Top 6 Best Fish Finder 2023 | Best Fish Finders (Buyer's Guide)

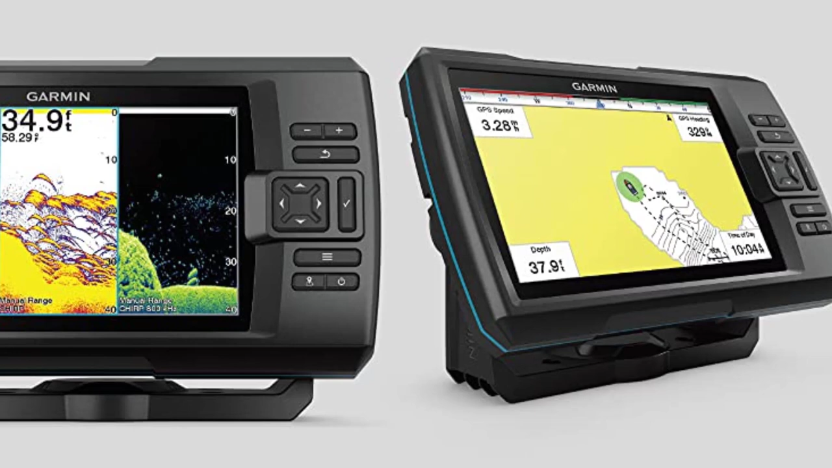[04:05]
and the Striker Vivid 9SV hits the sweet spot of ample features and a relatively modest price tag.
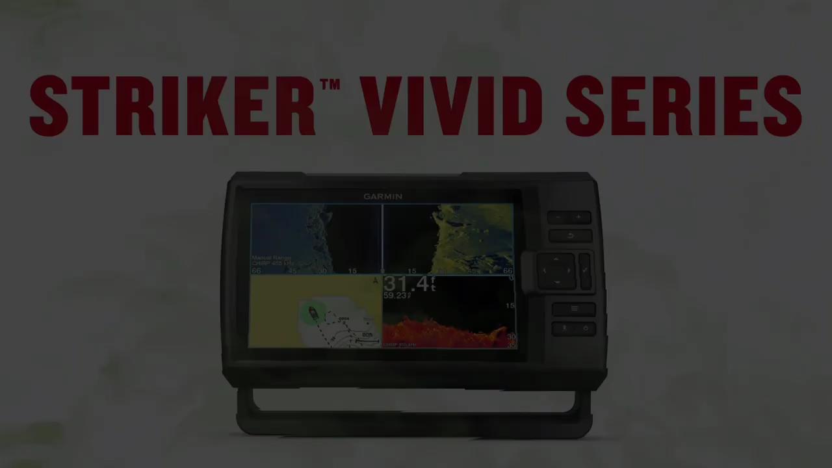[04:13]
Powered by a GT52HW-TM transducer, you can choose from Chirp Traditional,
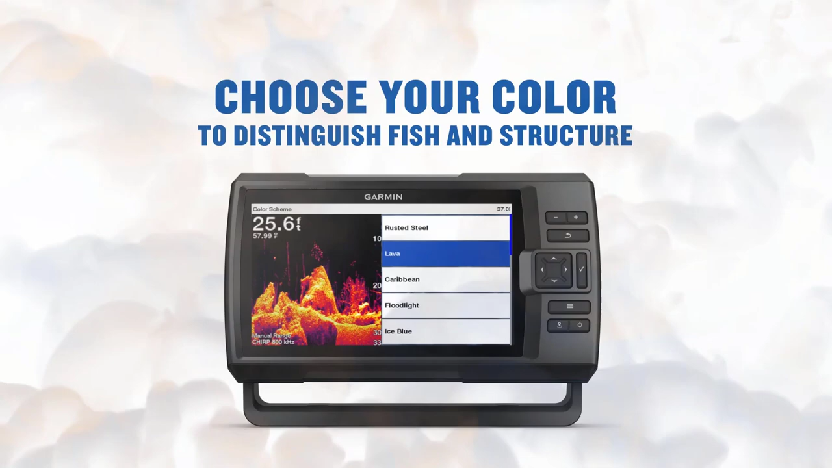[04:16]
ClearVu, and SideVu sonars, which pick up contours for objects in terrain as small as one foot,
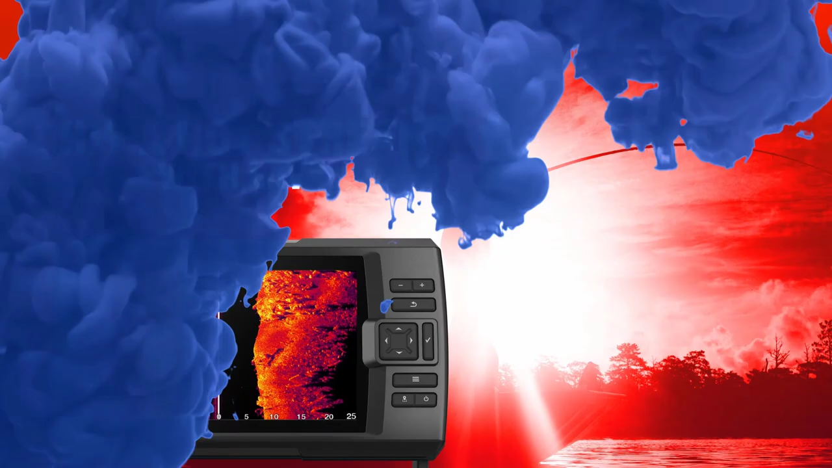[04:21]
and also choose from seven vivid color display options to illustrate the fish and underwater structures in a way that resonates with your preferred aesthetic and reading preferences.
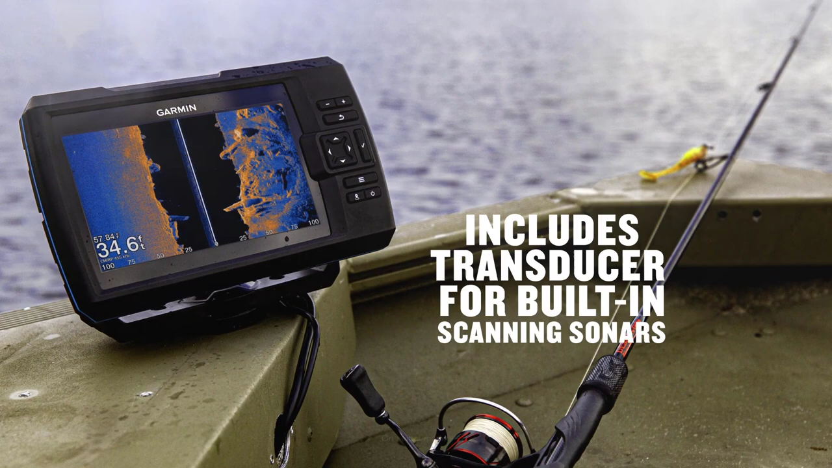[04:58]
On screen: depth 34.6 ft
The small device comes on a tilt-slash-swivel mount, along with transom and trolling motor, mounting hardware, and cable.
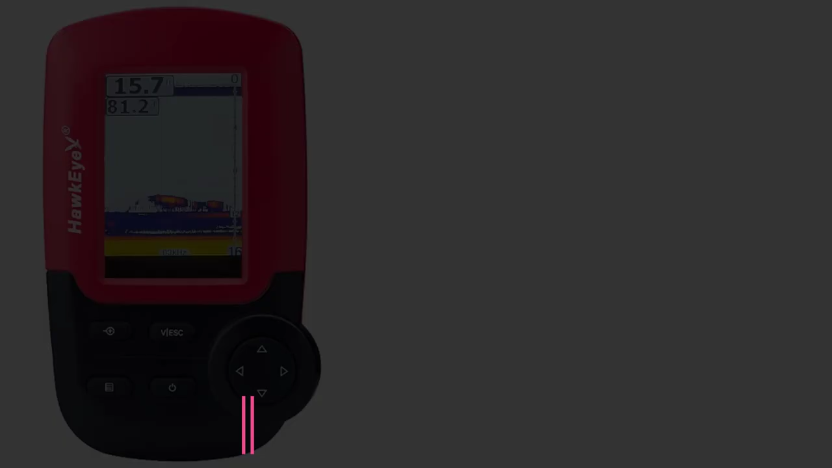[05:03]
Number 5.
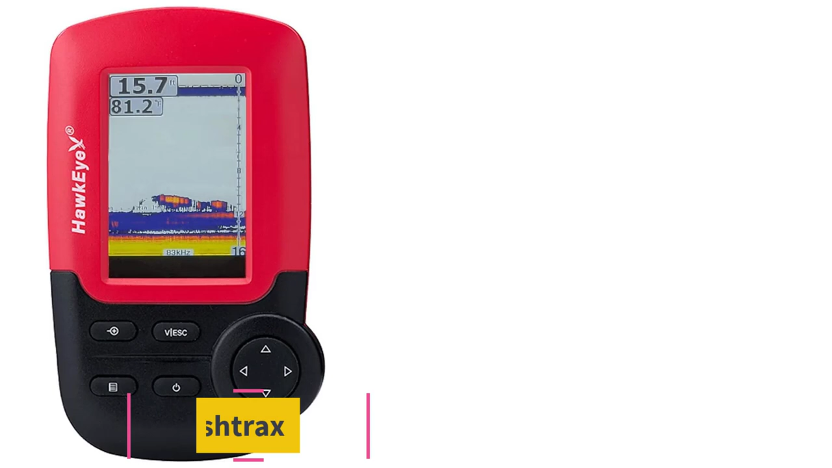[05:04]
Hawkeye Fish Tracks 1C Fish Finder.
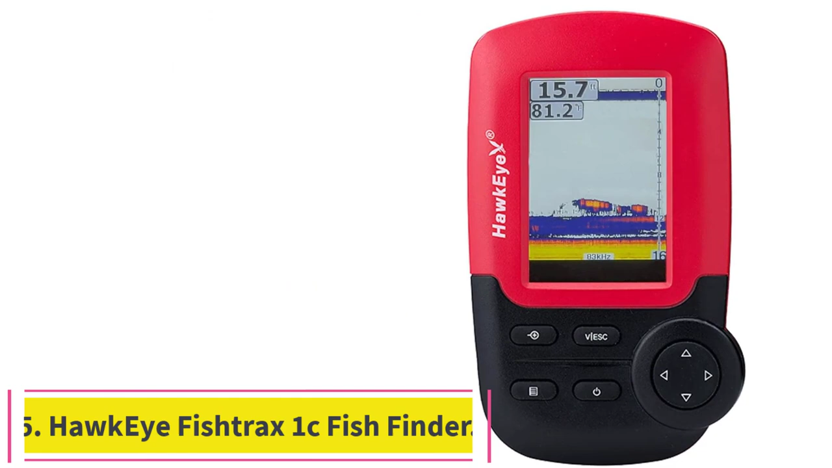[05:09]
Hawkeye has packed a lot of fish-finding features into the Fish Tracks 1C Fish Finder.
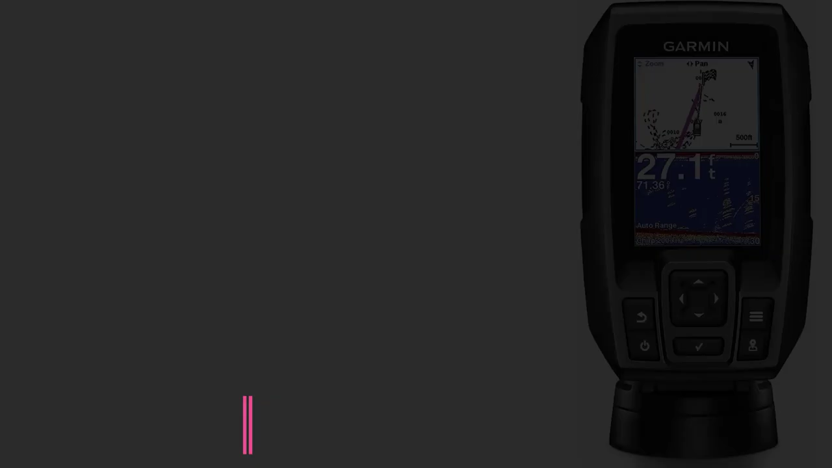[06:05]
On screen: depth 27.1 ft
Number 6. Garmin Striker 4. Small enough to stash under your PDF and easy to mount on the helm of your kayak,
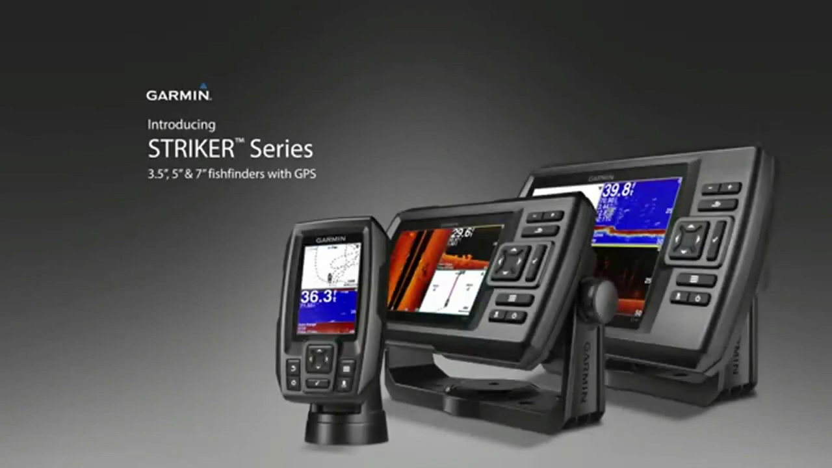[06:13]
the Garmin Striker 4 comes with a dual-beam transducer to more accurately map the contours and fish locations lying under the waves.
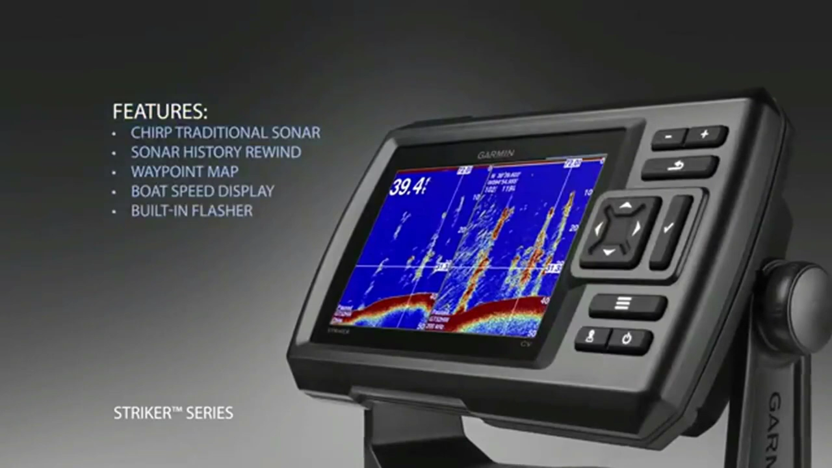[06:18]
Smooth scaling graphics on the 3.5-inch display provides uninterrupted imagery while cycling through depth-range scales,
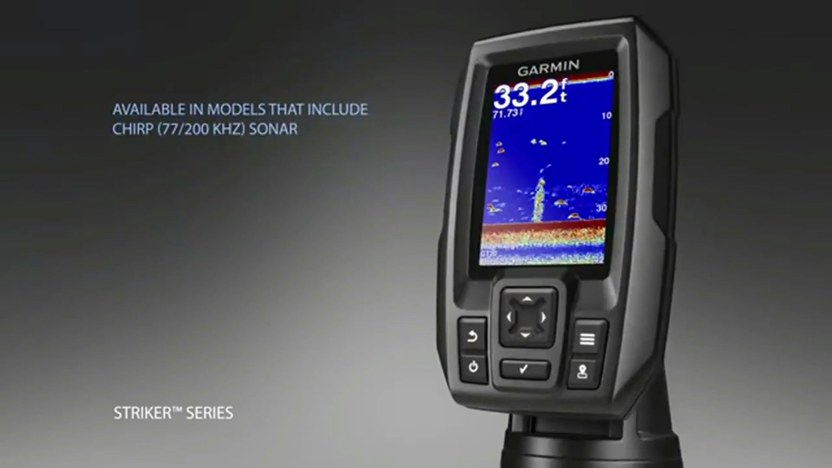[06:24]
On screen: depth 33.2 ft
and a history feature lets you scroll back through images to mark waypoints you might have missed.